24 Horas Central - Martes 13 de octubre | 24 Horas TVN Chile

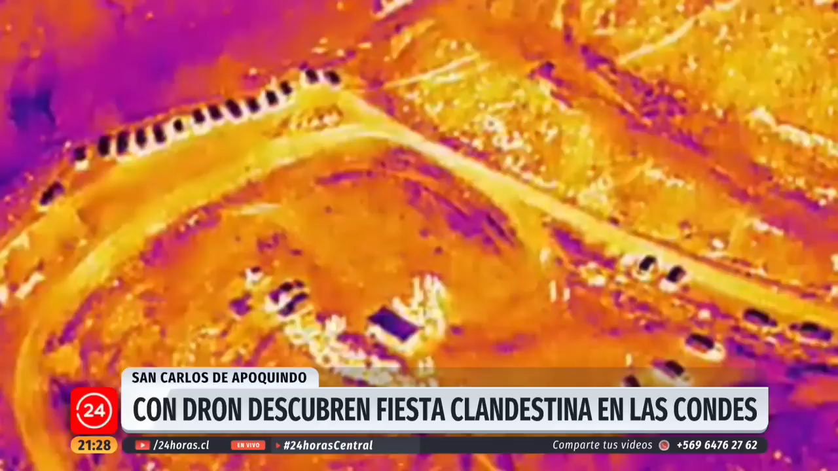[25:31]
Lo que no esperaban los asistentes a esta fiesta clandestina era ser captados por un dron infrarrojo con cámaras térmicas de gran resolución. Aquí se ven decenas de autos estacionados en pleno toque de queda.